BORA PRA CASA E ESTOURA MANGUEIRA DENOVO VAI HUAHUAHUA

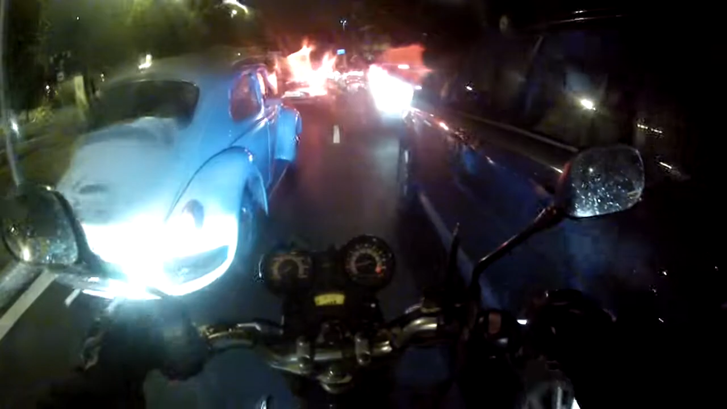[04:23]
Nossa, choveu muito. Hoje não choveu tanto.
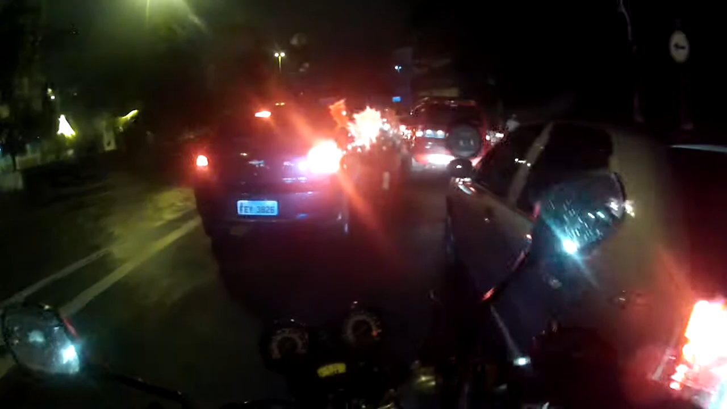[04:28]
Meu Deus, choveu. Está pra me dar um. Estou até ali na frente. Nossa, aqui tá fechado. Ó. O táxi man fechou todo mundo aqui. Ó. Ei, táxi man.